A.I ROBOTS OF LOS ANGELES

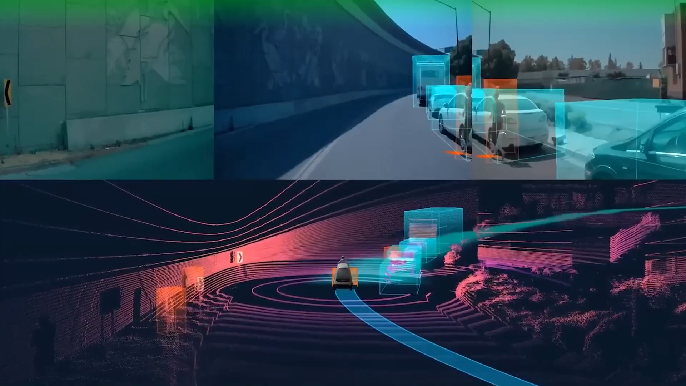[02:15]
There's a lot of tech packed into this small system. Now the next bit of tech is the battery and power management.